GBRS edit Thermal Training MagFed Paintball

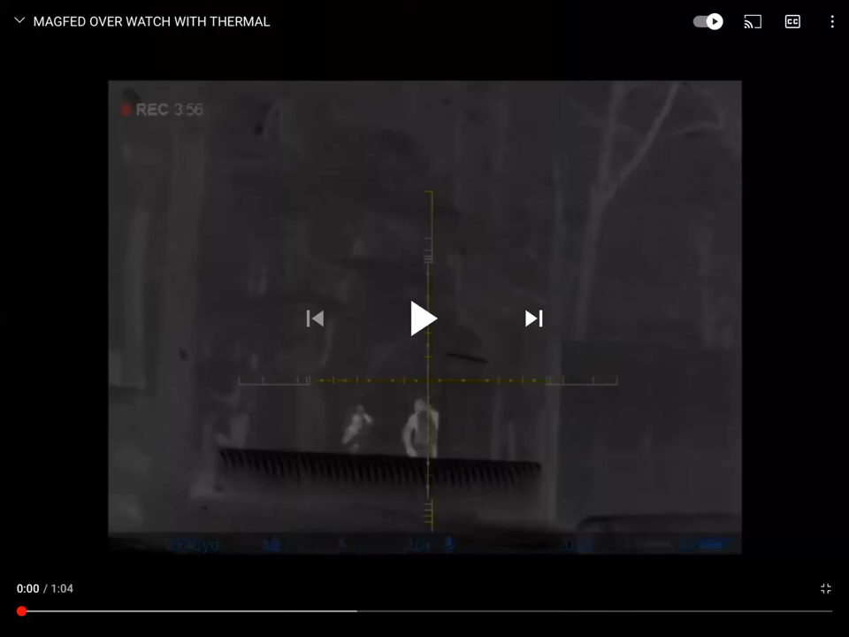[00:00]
Who's that? Herc? Herc's on the left. You see him?
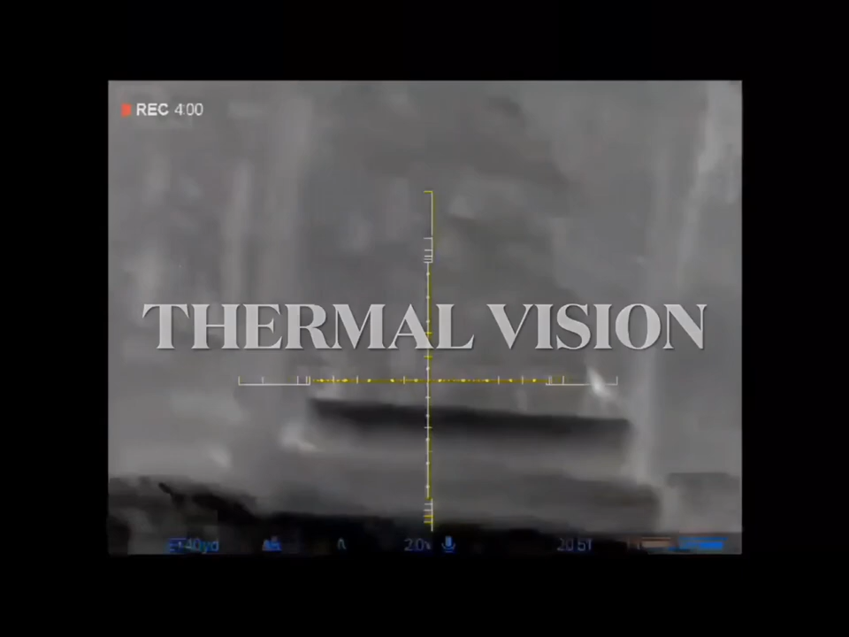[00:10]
Yeah. Here, I got you. Whoa.
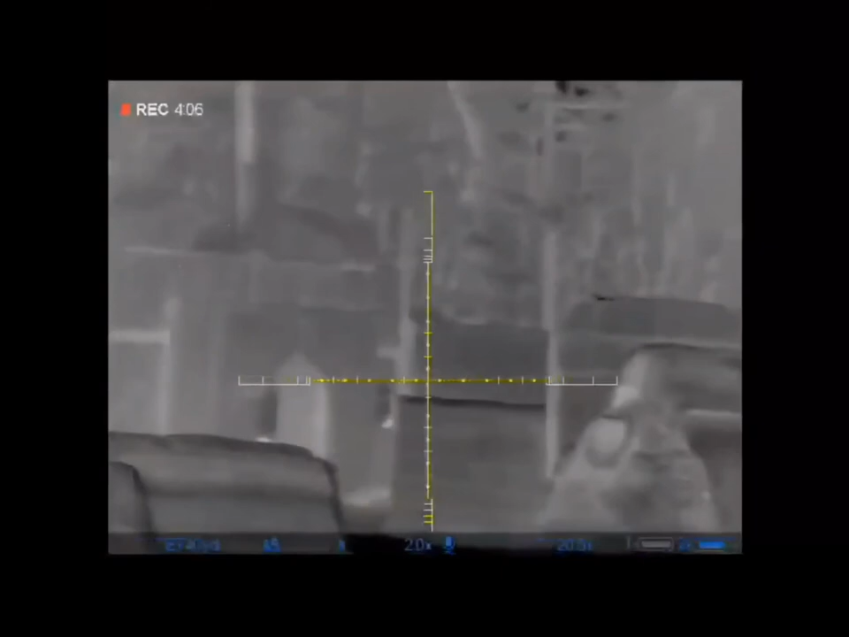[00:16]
Watch the upper deck.
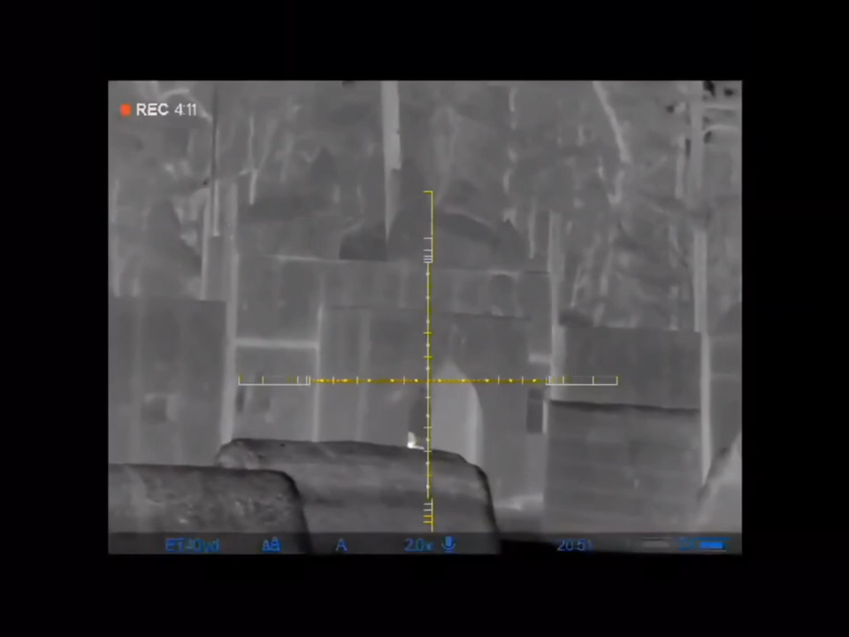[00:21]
Upper deck, left side. Ooh, that was so close. Ooh, that guy's got a headshot. Yep. I just fucking nailed him right in the head.
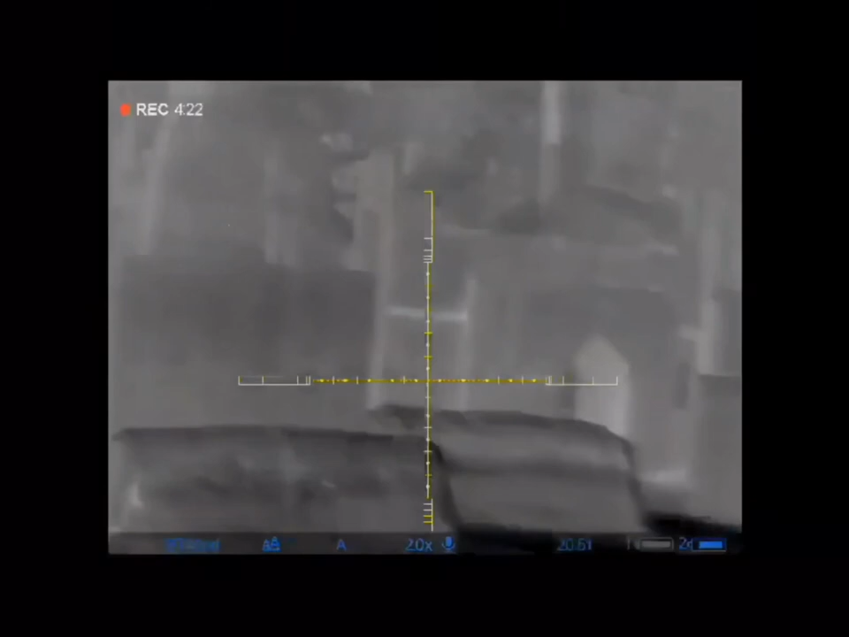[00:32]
I saw that round just gliding. Yep.
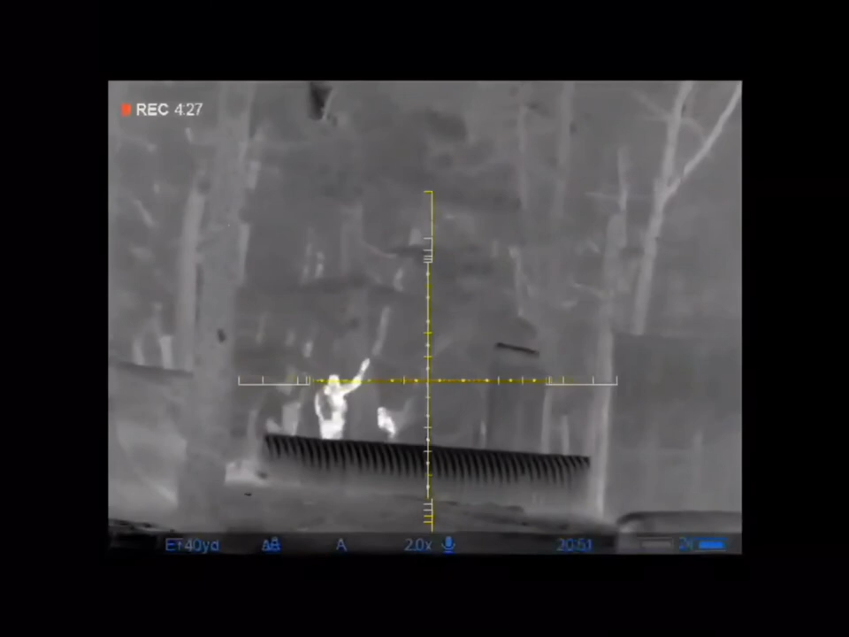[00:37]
Herc's cleaned them out. Holy shit, dude. This is like cheating.
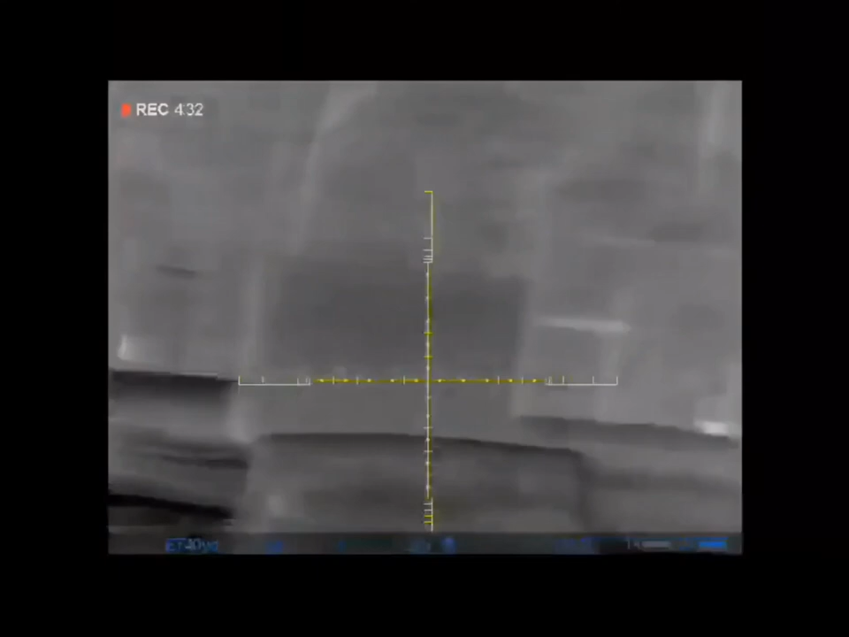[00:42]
Fucking turkey shoot.
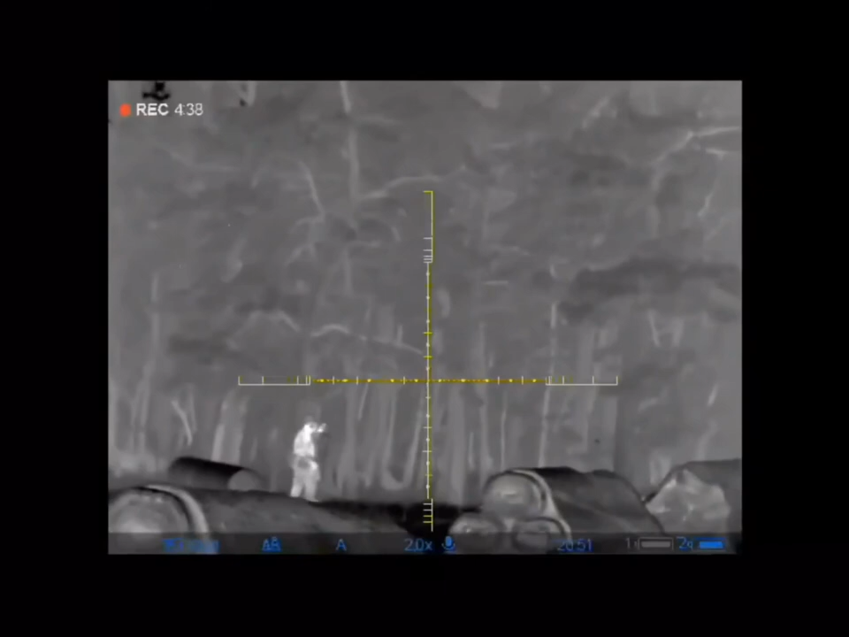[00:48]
Green laser left. Did Herc get hit?
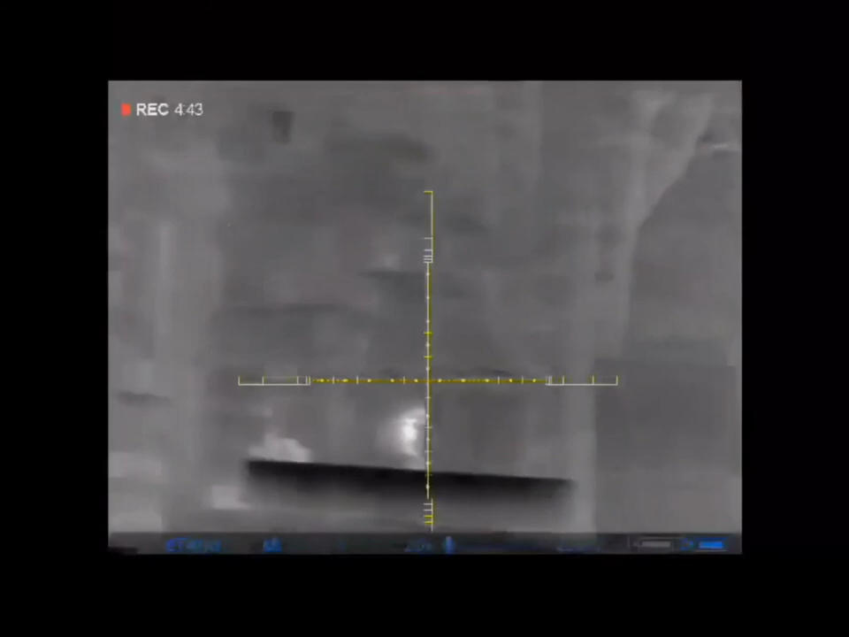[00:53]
Is that guy hit standing there?
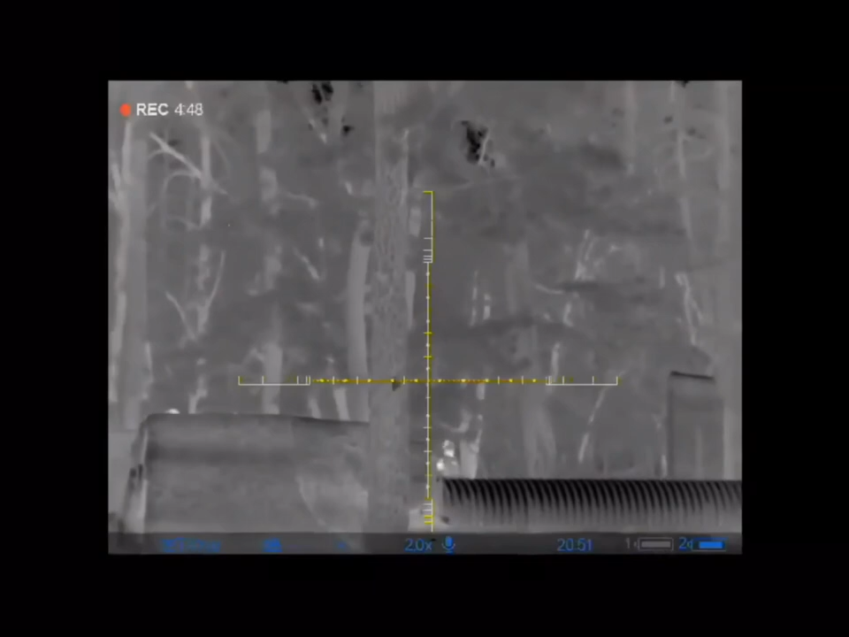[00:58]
I don't know. All the way down? Yep. I should put two rounds on him. Fucking Herc cleared him out.